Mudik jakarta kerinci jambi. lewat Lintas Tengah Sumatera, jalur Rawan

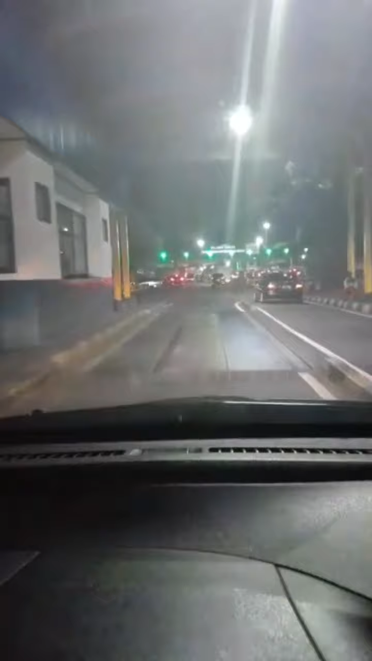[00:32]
Gemerlap dan Hirup pikuknya lampu Pelabuhan seolah menyambut Kedatangan kami dengan sapaan Selamat datang Selamat datang dan selamat datang
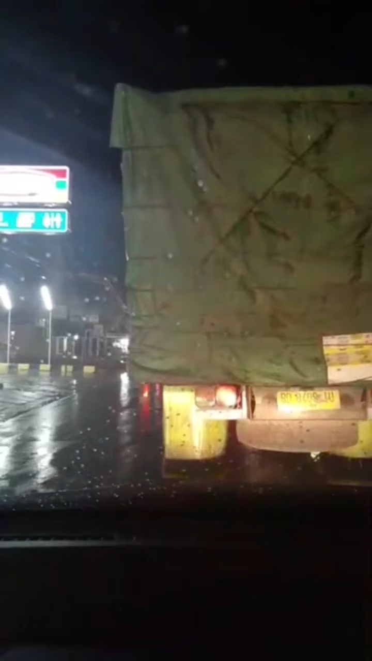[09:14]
Kota Lubuk Tinggal Jam 8 malam Baru juga Selesai Dikuyur oleh hujan